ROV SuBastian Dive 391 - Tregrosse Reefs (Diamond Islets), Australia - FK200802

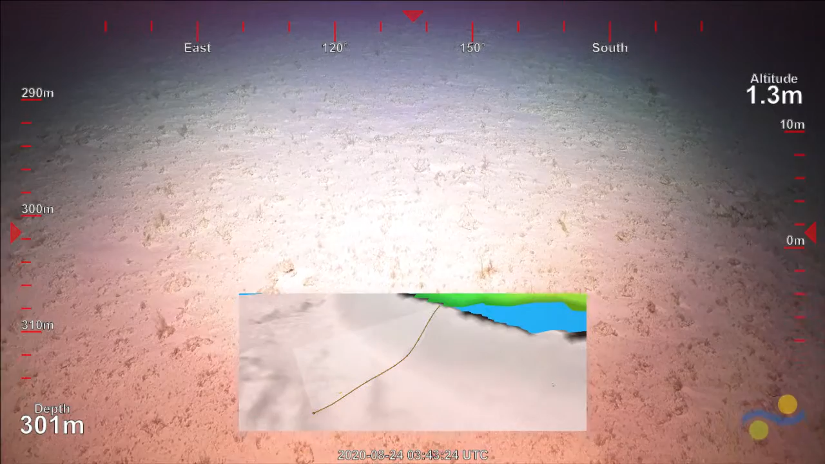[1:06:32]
And there's the perspective view of our dive this afternoon. We'll run up along that gradual slope, then hit a steeper climb about two-thirds of the way in, where we expect to see perhaps some more in-situ limestone rock in those caves that Rob's been keen to see.
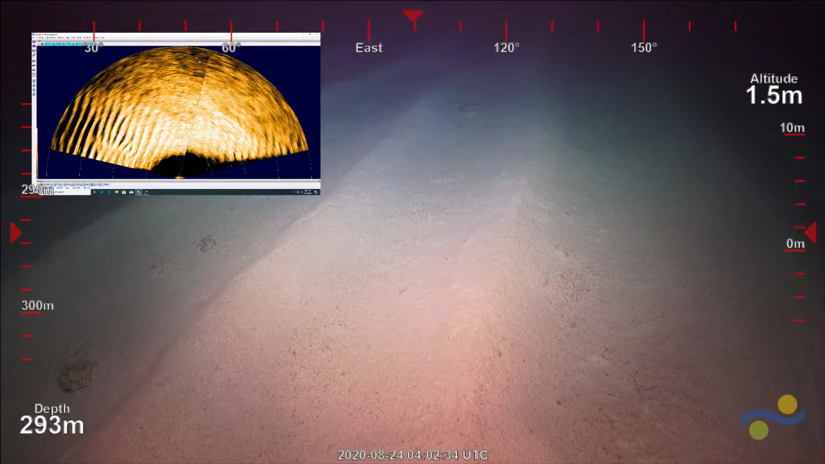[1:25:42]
It helps us find large boulders and things a lot further beyond the limit of the vision, beyond the camera lights. But see all these stripes? These are bed forms that are scanning way out around us. You can see quite clearly the sonar is picking up the edges or the ridges of each one of those dunes. So that we're right in the middle of a big dune field. And of course the sonar just gives us that bigger picture in really low visibility. If this was murky water,
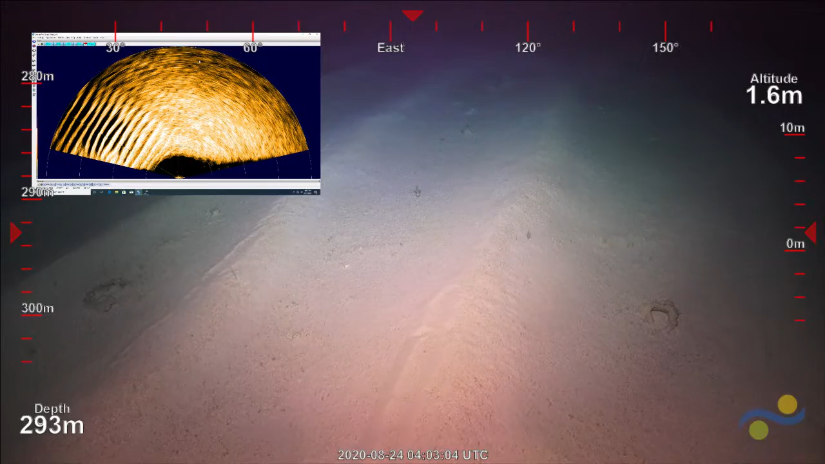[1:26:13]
the sonar is what helps us navigate in that darkness. Thanks, Viet.
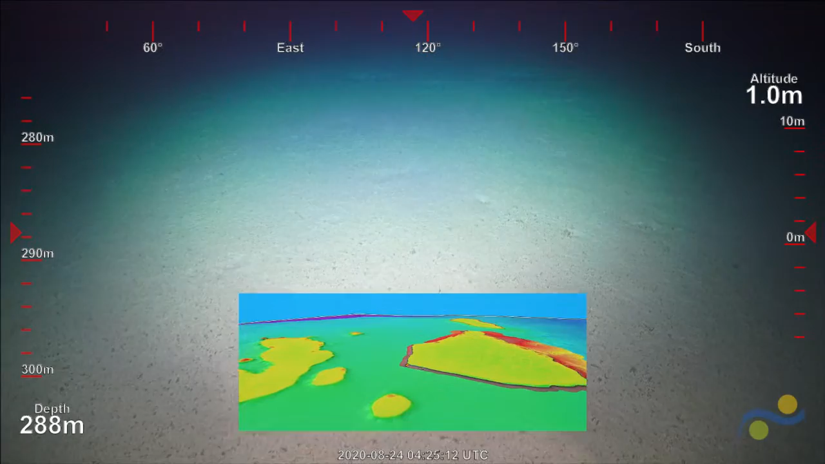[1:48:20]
There's Tregrosse Reef from a distance as we zoom in on our 3D view. We're travelling east in this 3D view right now as a little fly through. We're right on this corner. This is the northwest corner that we're running up. You can see just the sheer size of this atoll.
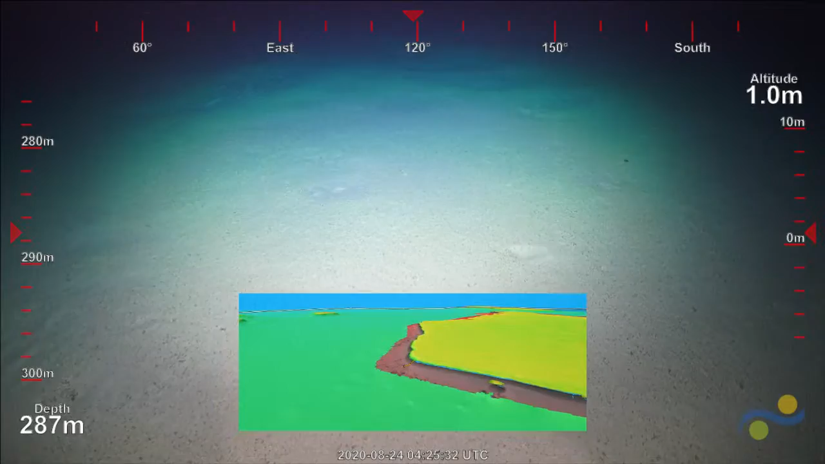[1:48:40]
It's 100 kilometres long at its longest. and about 50 kilometres wide at its fattest.
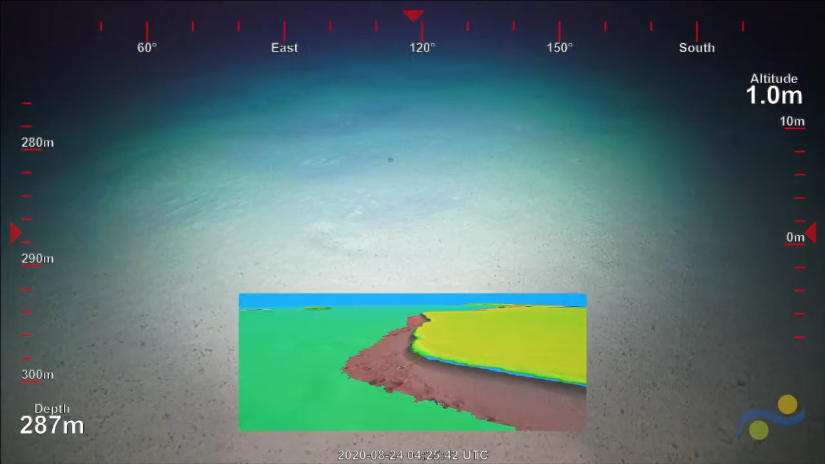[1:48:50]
So you could just make out the little white line. That's us. That's the transect so far. And the sort of orangey line, that's actually our planned track. And most of what we've gone over so far has been bed forms, sand. Yeah, we're just stuck.
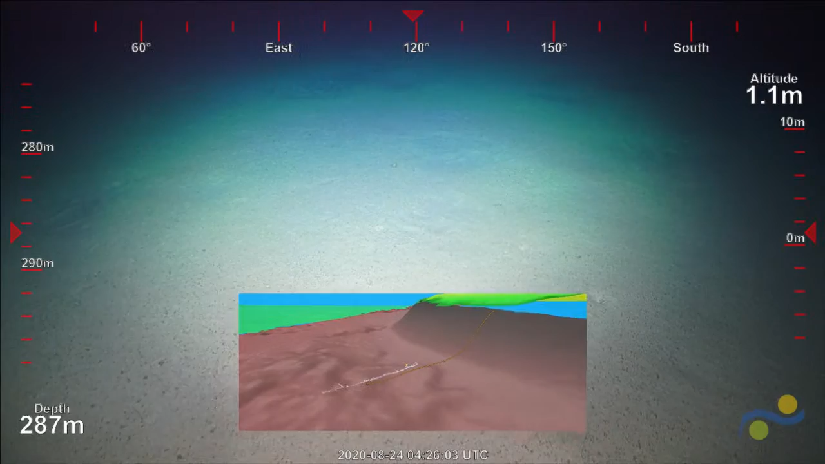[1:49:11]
We're not far from the break in slope or increase in slope. Yeah, okay. And so we might get a transition soon enough.
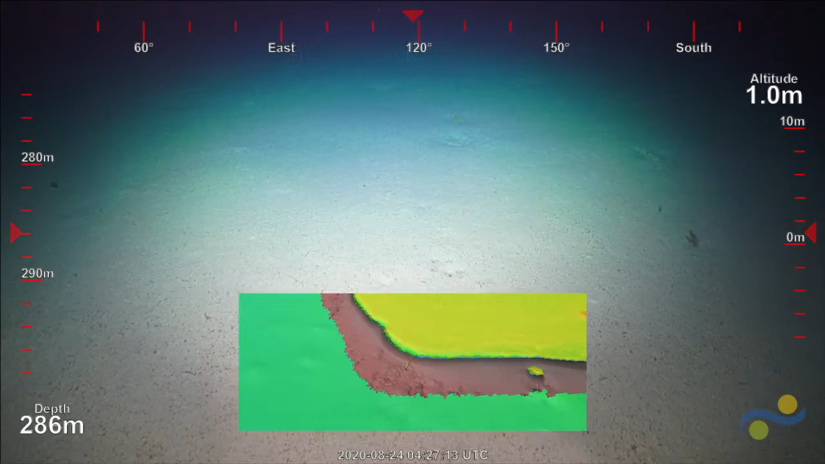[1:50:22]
Some more burrows appearing here. Yeah. Yeah, regular burrows.
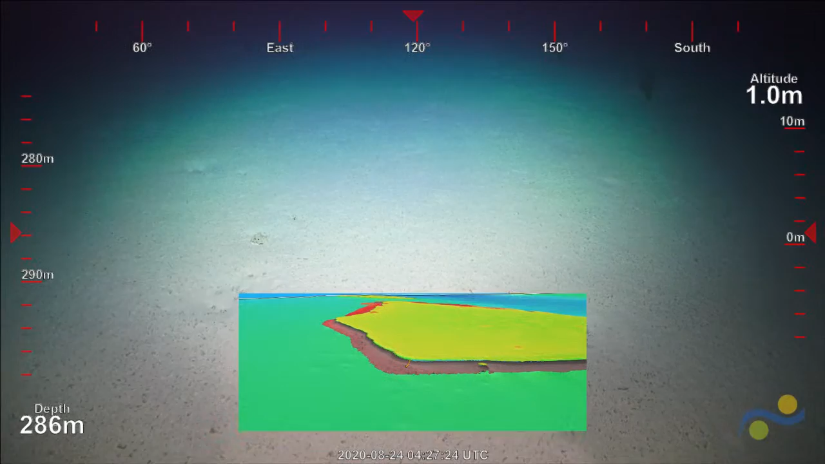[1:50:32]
On screen: depth 286 m
We see these fairly often. Sure do. But we do not know what causes them.
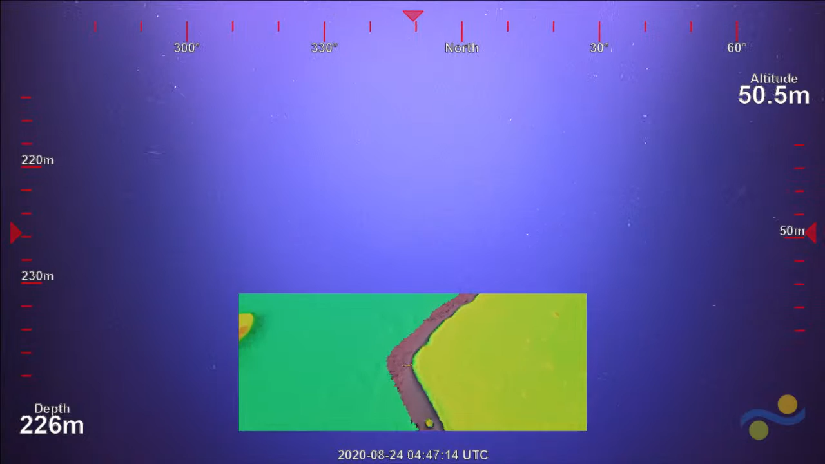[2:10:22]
On screen: depth 226 m
looking at the jellyfish through that upper 400 metres or so.
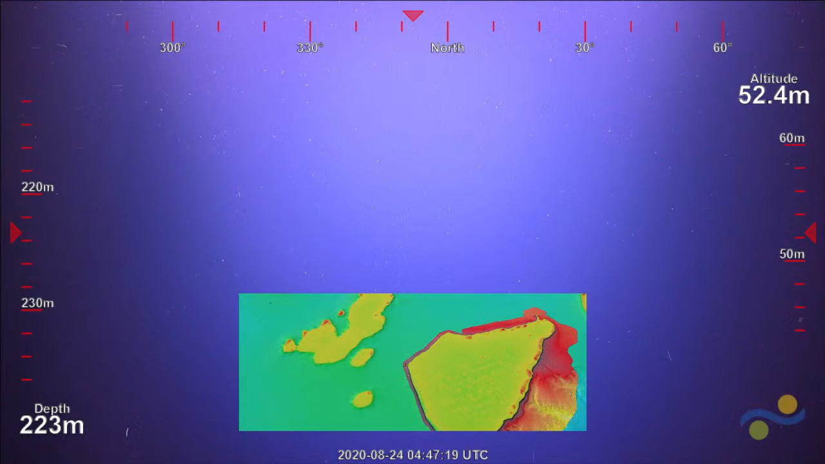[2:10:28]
On screen: depth 223 m
Yeah, so there's the perspective view right now, swinging around. You can see that's northern view. So northern. We're going to be on the eastern side of that area in red, but so that's dropping down.
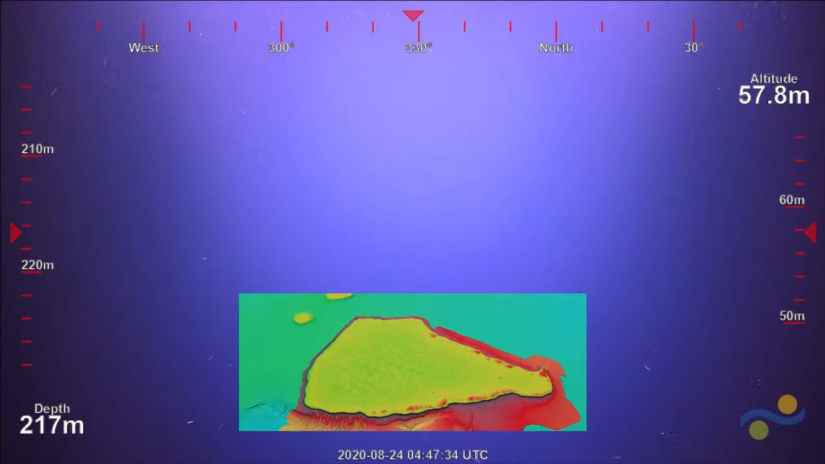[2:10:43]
So on the leeward side, you're looking north now across the reef. It spins around.